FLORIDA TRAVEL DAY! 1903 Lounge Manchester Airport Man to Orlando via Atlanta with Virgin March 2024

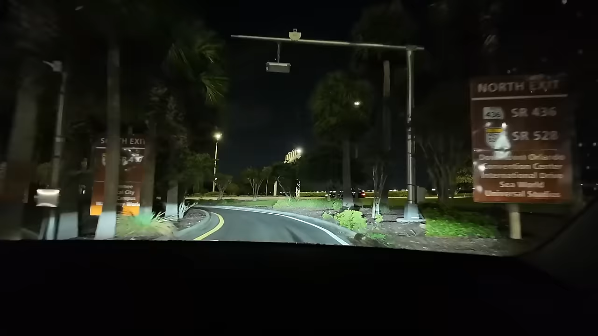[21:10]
528 north exit 528 north exit
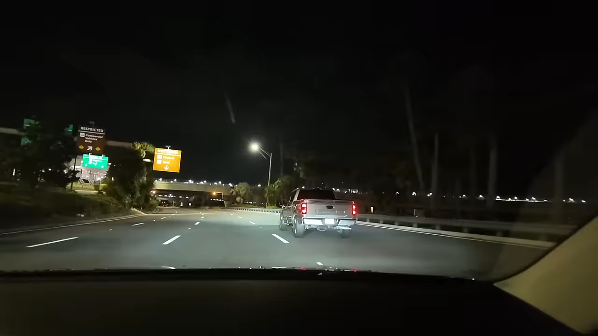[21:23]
528 north exit we are coming up to the toll i'll let you know how much it is
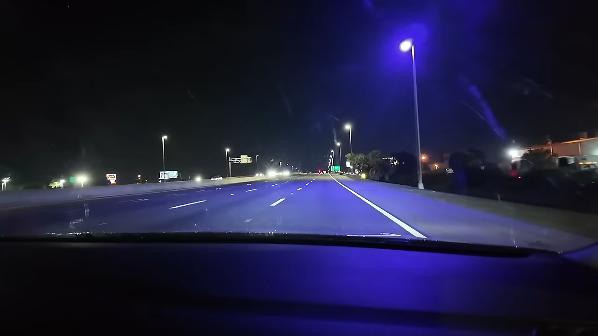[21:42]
we've decided to just use the cash instead of getting one of the toll passes just because we won't be back on the toll roads after this right cash lanes so we're going to keep right let's see how much it is here are the prices three dollars exactly three dollars exactly